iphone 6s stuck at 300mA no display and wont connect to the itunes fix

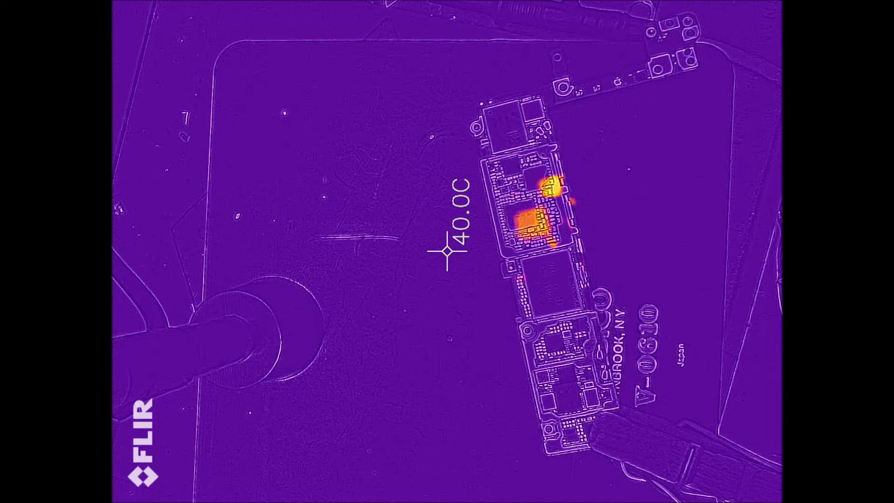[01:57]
On screen: spot 40.0°C
so when I plug the motherboard to the power supply is taking zero amp so there is no search in the battery line or the VDD main
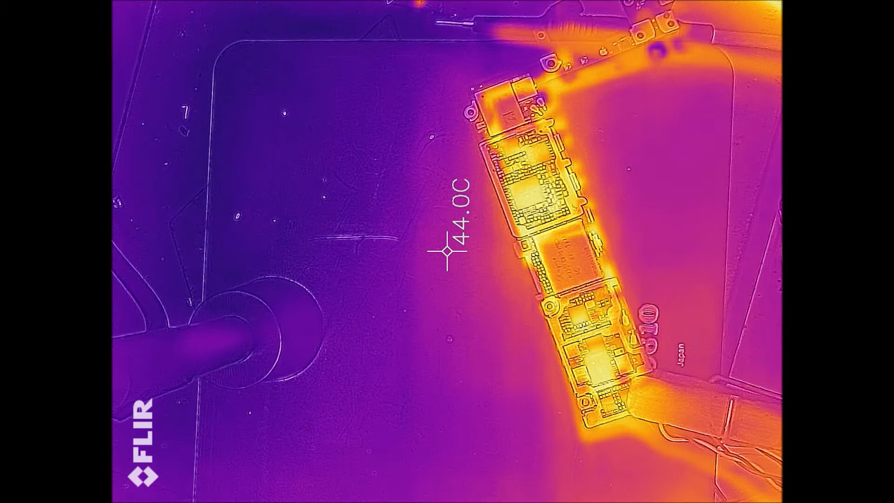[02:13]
On screen: spot 44.0°C
line and so let me try to turn it on you can see it now we jumped to 26
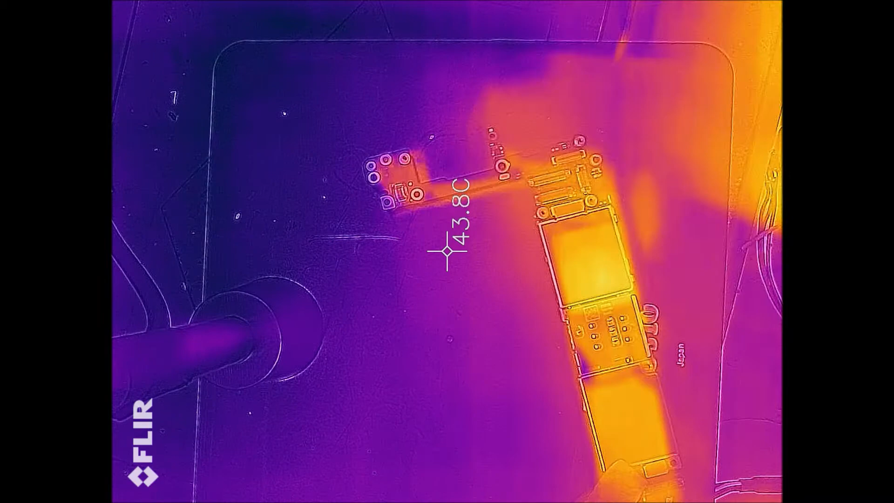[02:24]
On screen: spot 43.8°C
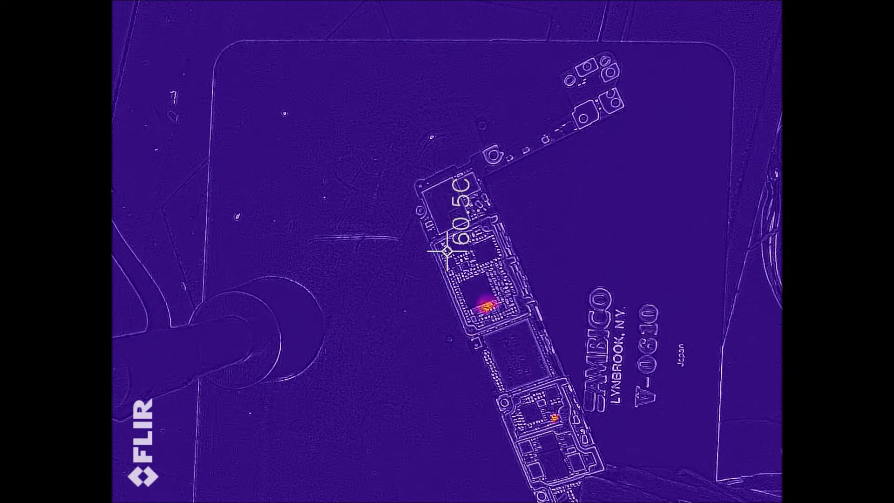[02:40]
On screen: spot 60.5°C
and here I see two spots one is by the power manager I see and the other one is by the tristar so this spot
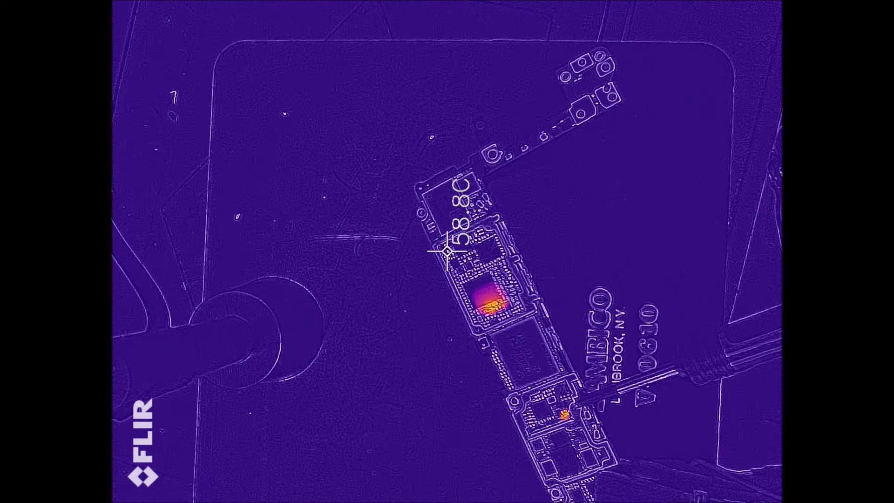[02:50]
On screen: spot 58.8°C
here by the tristar and by the power manager so that's what is taking 27 or 270 milliamp